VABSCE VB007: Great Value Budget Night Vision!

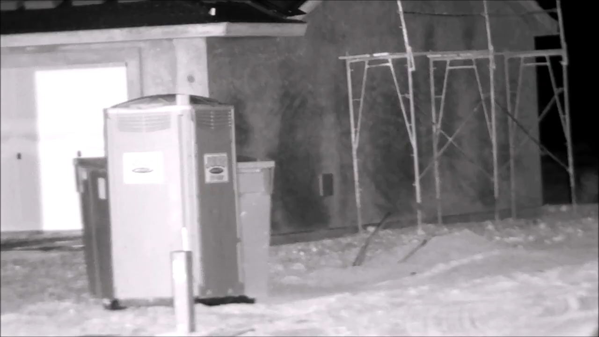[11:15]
Now I zoom out. Now, I put this on a tripod. This is at night.
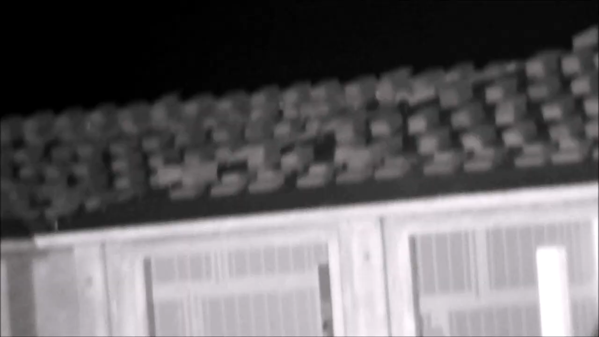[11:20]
This is the house they're building a little bit down from my house. You'll notice that it brightens up and goes dark.
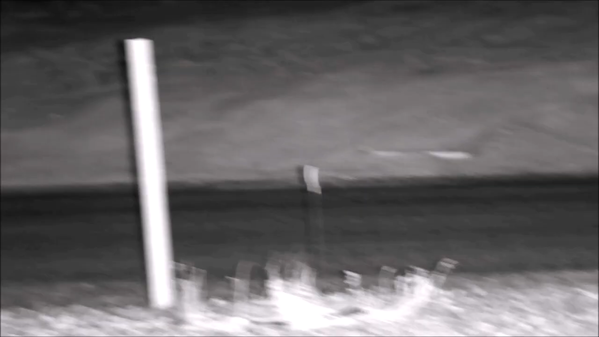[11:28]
That's the light on the side of my house, the motion-activated light.
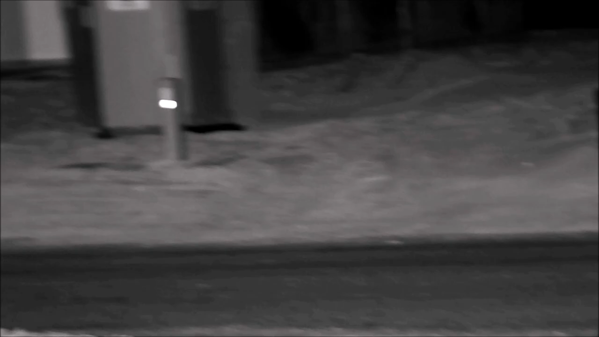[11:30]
But you see how clear that image is.
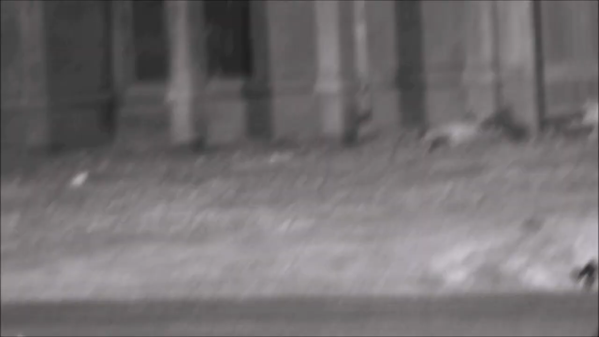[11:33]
It's just really, really clear. You can see the shingles on the roof. You can see into the house. Really, really clear image.
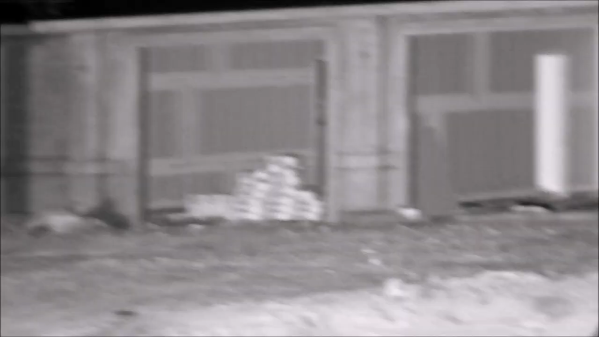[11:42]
I'm really liking the way this looks in the darkness. Now, I have this on about IR2. You can go up to 5 on the – I just turned it off there. You can go up to 5 with the batteries and up to 7 with the external battery pack.
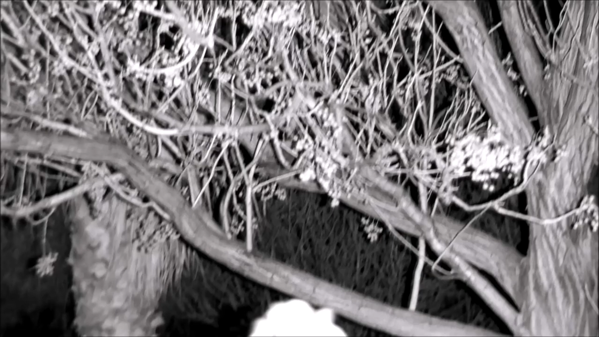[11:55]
This is the tree in my front yard. I just want you to check out the detail on this.
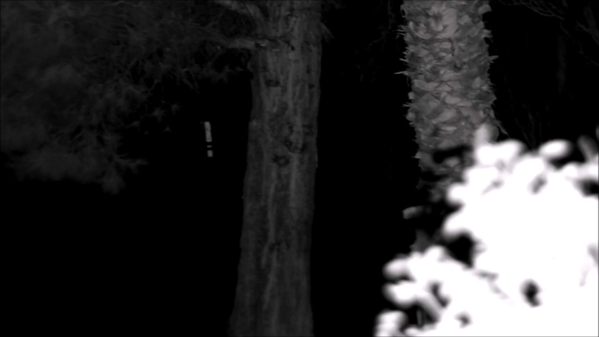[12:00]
I mean, if this was green, I'd say you're looking through Gen 3 night vision. That's really, really clear. Now, again, the light on the side of my house turned on, but this is my palm tree.
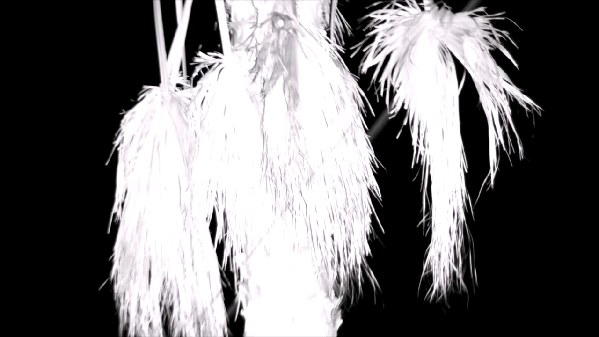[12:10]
Even with it washed out, you can still see the detail up in the palm tree there.
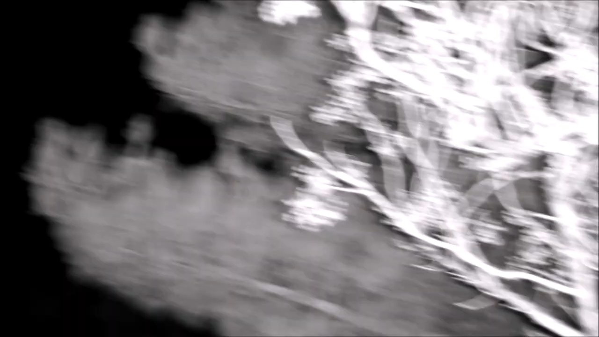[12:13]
Okay.
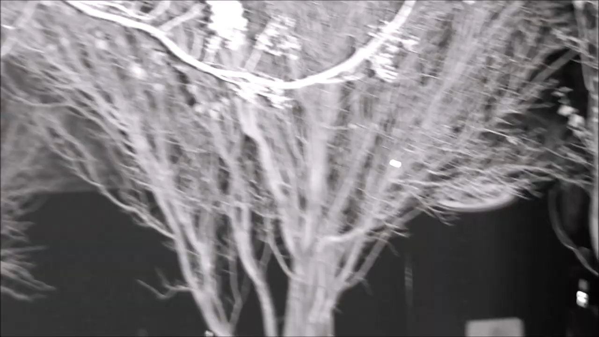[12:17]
I'm going to go down and look at my other trees on my property and my neighbor's vehicle there.
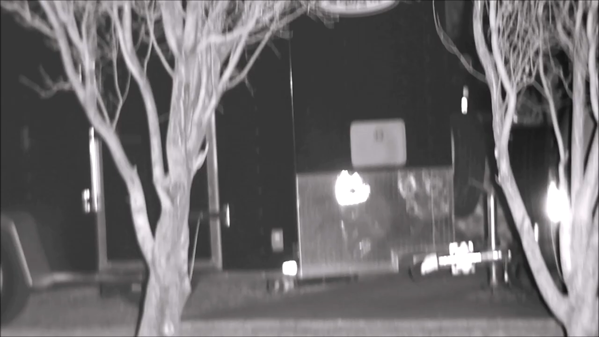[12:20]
That's their trailer and their car. Those are the branches. It's just really, really clear. Now, this was taken when I came out. You see a little bird there, a little roadrunner.
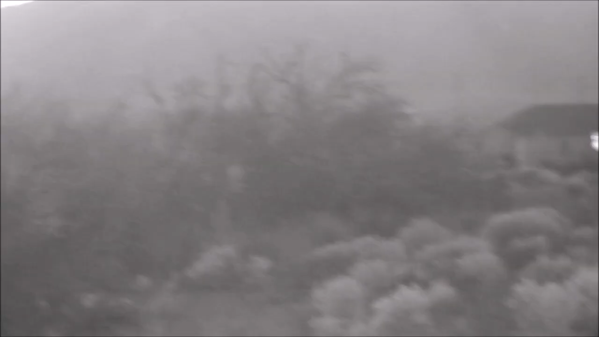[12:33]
This was taken when I came out of the radio studio down the street that I have a show on. It's a low-power FM station. And he has this big open yard there. It was just pitch black out there.
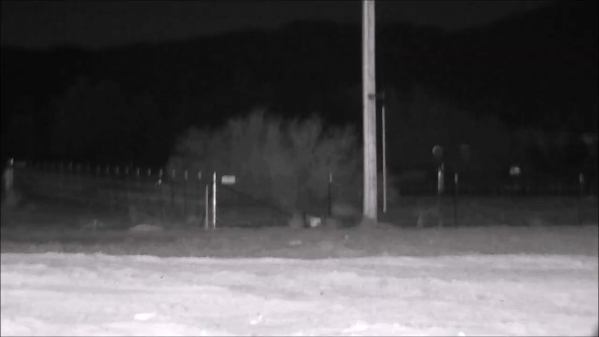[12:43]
I'm just going to zoom in a little on that bush and kind of look around. And this is the nighttime version of the daytime video that I did. So you can kind of see there. That pole there is about 150 yards. That pole back there is about 200.
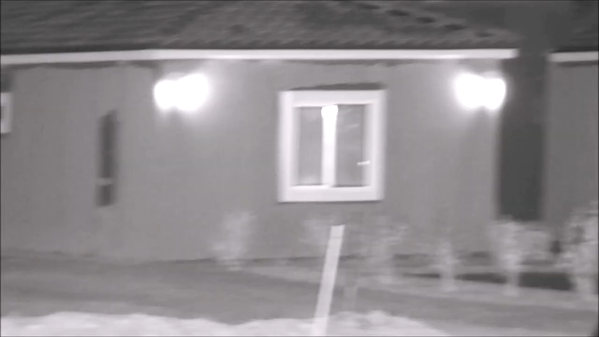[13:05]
That gives you a good idea of what this is capable of.
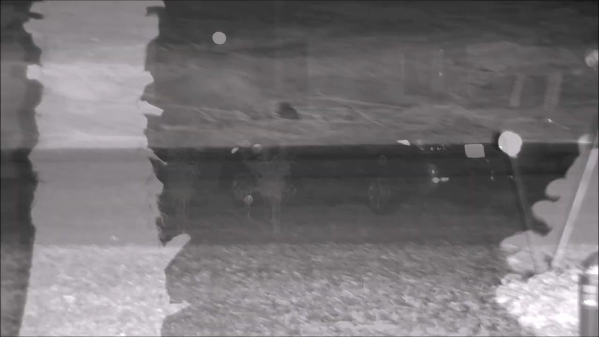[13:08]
That's that house that we watched them build last year in my channel.
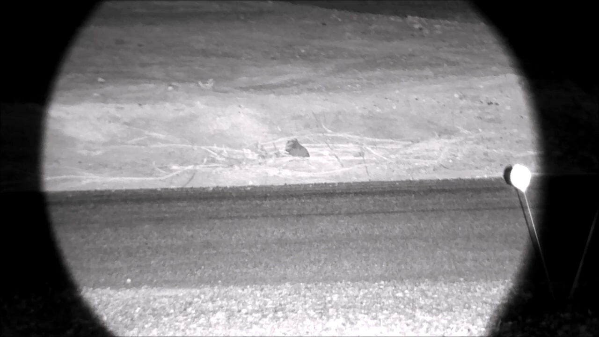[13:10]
And there is a little animal. Now, this can zoom in. The IR light can really, really zoom in really bright on something. So I just wanted to show you that. I explained it. All right. So that was pretty impressive.